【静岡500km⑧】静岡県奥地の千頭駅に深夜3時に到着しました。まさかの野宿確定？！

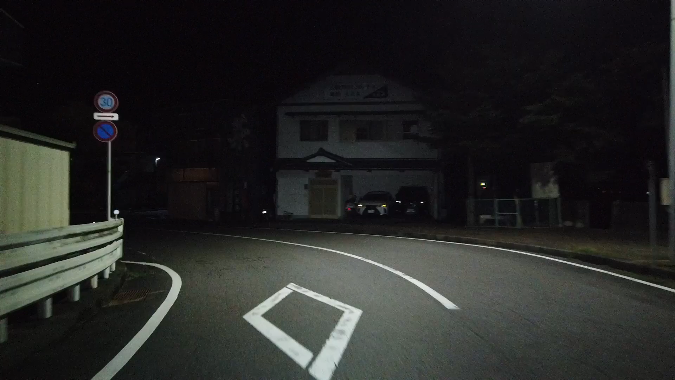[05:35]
ところ そしてはぁー 着いた着いた